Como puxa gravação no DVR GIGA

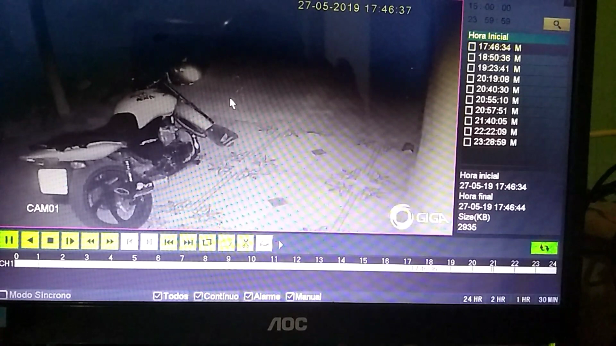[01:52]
que você vai pausar a imagem no momento Pronto, pra retomar, clica em play Temos aqui a opção aqui, essa aqui Que é uma opção tipo uma retrocedência aqui É de parar, essa aqui é adiantar para o próximo horário Você pode clicar aqui,
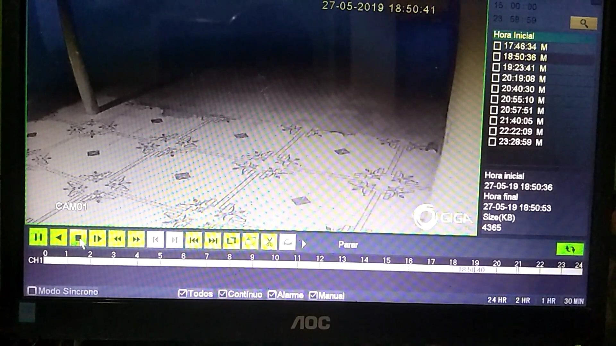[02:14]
ele vai pra tela, se não me engano 4X Pronto, pra normalizar você clica aqui, clica aqui e pronto, já tá normal Aqui temos a opção aqui de expandir a tela, temos a opção de multi-quadros E não é um DVR com muitas complicações pessoal É muito fácil mesmo Aqui ó, mais uma vez A opção pausar, pra você pausar seu vídeo A opção de voltar A opção de parar Essa aqui de reprodução lenta